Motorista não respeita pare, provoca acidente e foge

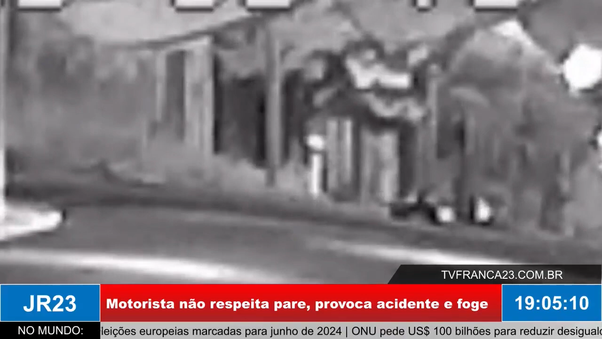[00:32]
A polícia está à procura de um motorista que fugiu após se envolver, portanto, em um acidente na Zona Norte de Franca. Uma motociclista de 40 anos sofreu ferimentos graves após ser atingida por um carro que não respeitou a sinalização no Jardim Cambuí. O acidente aconteceu na rua Ramon Antolin Hernandes, no início da manhã da última segunda-feira, e foi registrado por câmera de segurança.